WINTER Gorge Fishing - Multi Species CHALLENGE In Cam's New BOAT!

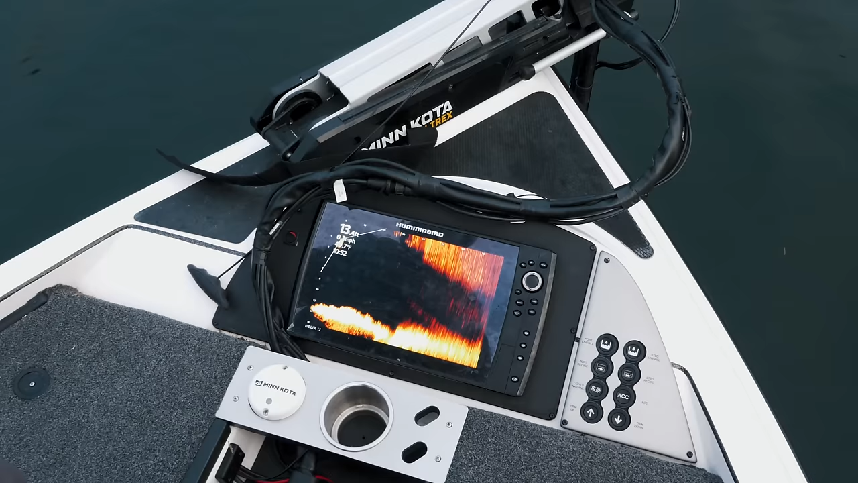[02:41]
our sonar stuff that we have in here and we figured
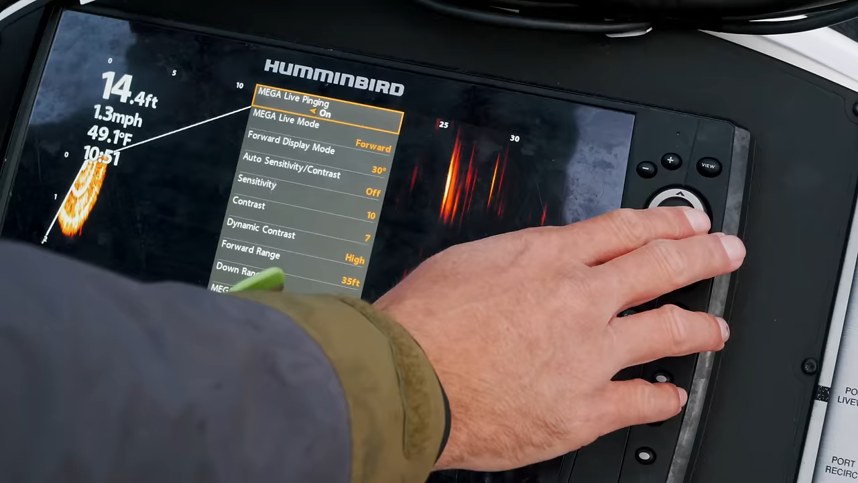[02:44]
On screen: depth 14.4 ft, water 49.1°F, speed 1.3 mph
you know what today
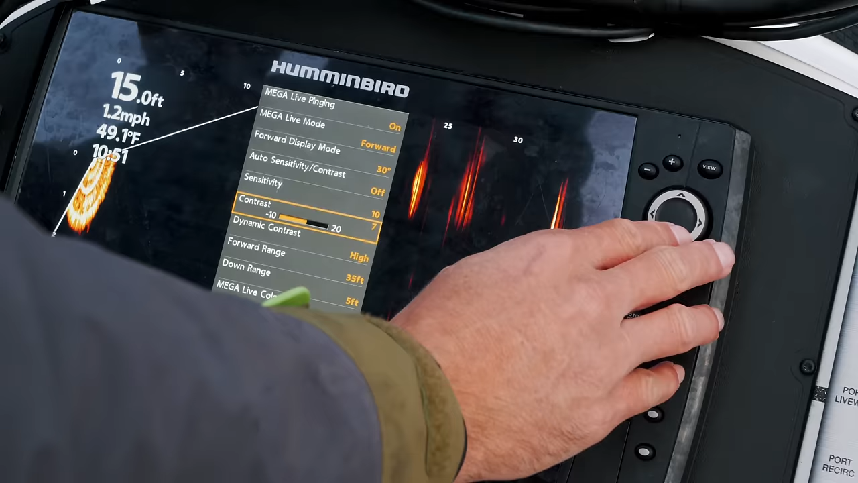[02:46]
On screen: depth 15.0 ft, water 49.1°F, speed 1.2 mph
is gonna be one of those days where we might need every
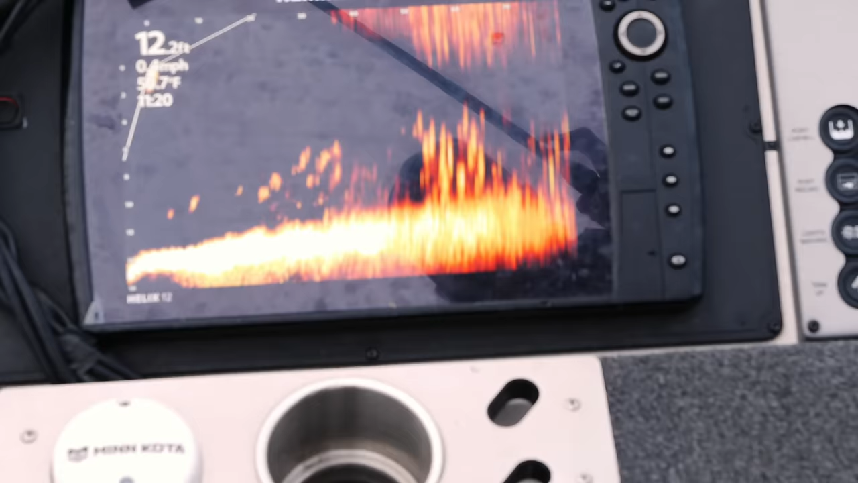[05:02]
On screen: depth 12.2 ft
screen is loaded basically these fish are going you suck
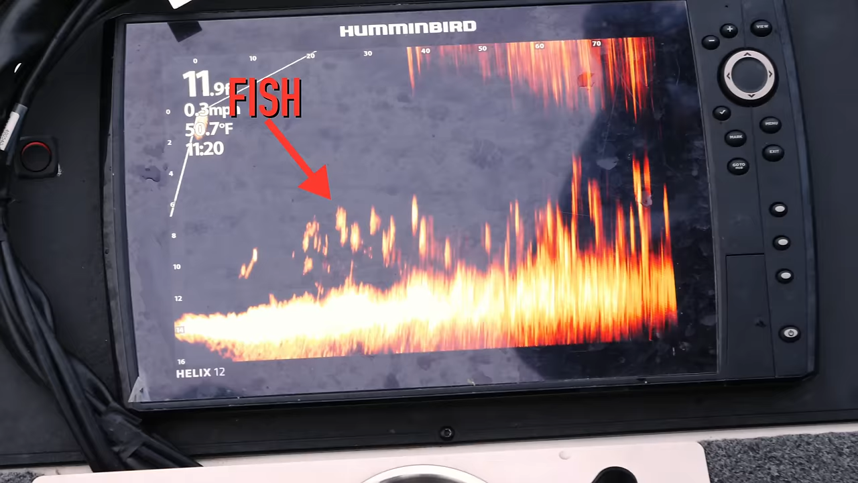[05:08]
On screen: water 50.7°F
do not catch that reason look at them look at them all what is going on yeah they're